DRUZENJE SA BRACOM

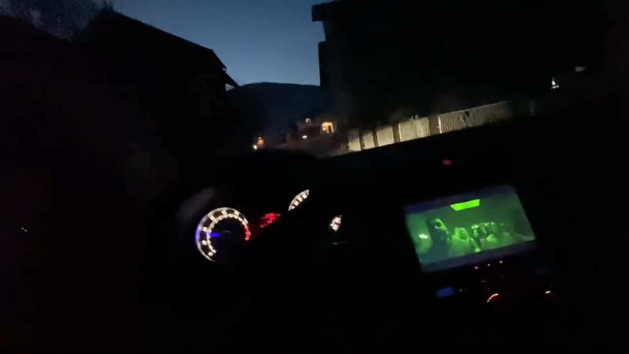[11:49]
Znači, Xenon lijevi, ja mislim da ne radi. A možda i radi čak.
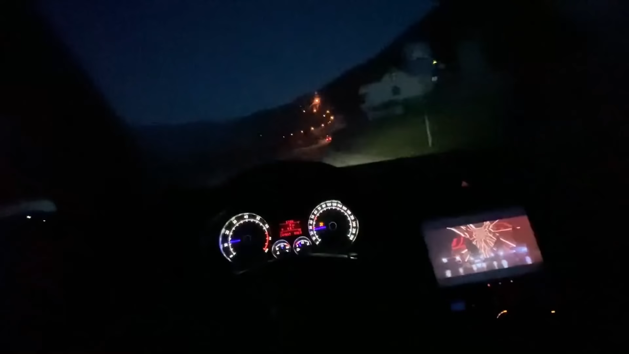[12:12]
Al baš se ništa ne vidi da radi. Moram ovo da vidim, da provjerim.